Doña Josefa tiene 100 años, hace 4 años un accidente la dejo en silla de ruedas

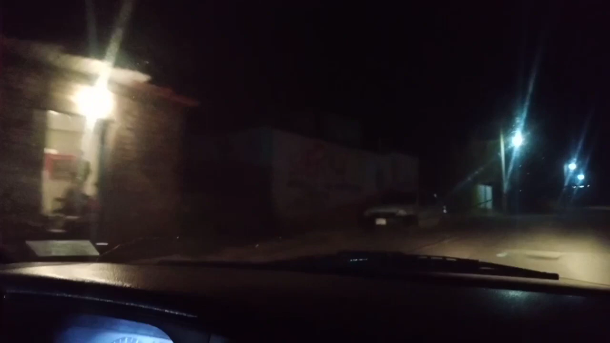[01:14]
O por qué, pues nuestro recorrido que ustedes ven en el video es por la noche.